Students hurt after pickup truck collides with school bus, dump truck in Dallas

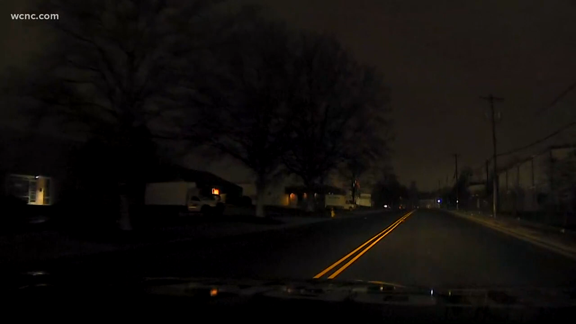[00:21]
It all comes down to the double yellow line. The driver of a red pickup truck crossed over it trying to get ahead of a school bus, but instead of passing the bus, the driver almost caused a tremendous tragedy.